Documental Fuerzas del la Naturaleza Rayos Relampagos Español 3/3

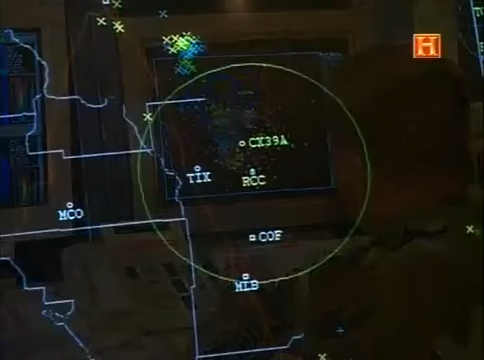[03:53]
eléctricas de la atmósfera en horizontal y en vertical. No solo donde caen los rayos a tierra, sino donde se forman a gran altitud.
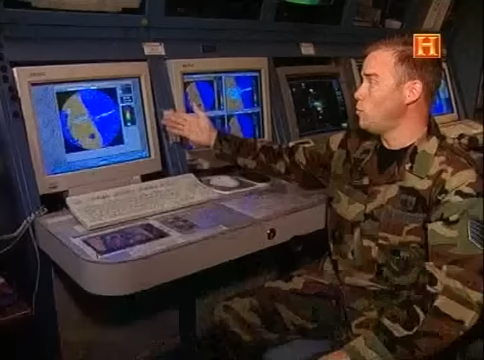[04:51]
Aquí controlamos el radar. Esto nos permite hacer fotos cada dos minutos y medio, lo más rápido que podemos, para escanear el volumen de la atmósfera.
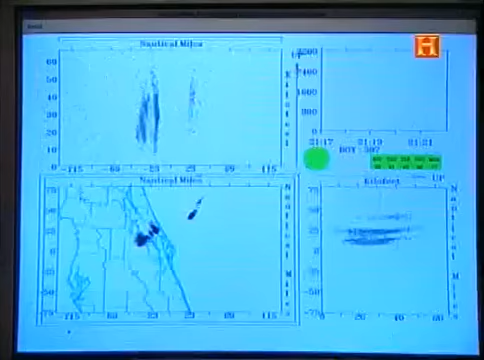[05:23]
y analizada en el Centro de Control Meteorológico del Ejército del Aire, en Cabo Cañaveral. Cuando estos valores alcanzan un cierto nivel o mantienen una altura determinada en la atmósfera durante un cierto tiempo, podemos determinar si caerán rayos en esa franja de tiempo. Cuando aumentan en formaciones más altas durante periodos prolongados, sabemos cuándo van a caer rayos nube-suelo.
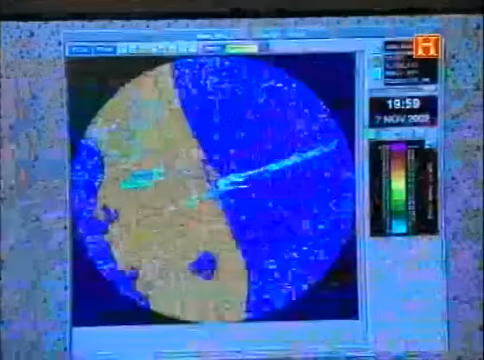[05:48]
Con este sistema, también podemos predecir la caída de un rayo antes de que ocurra.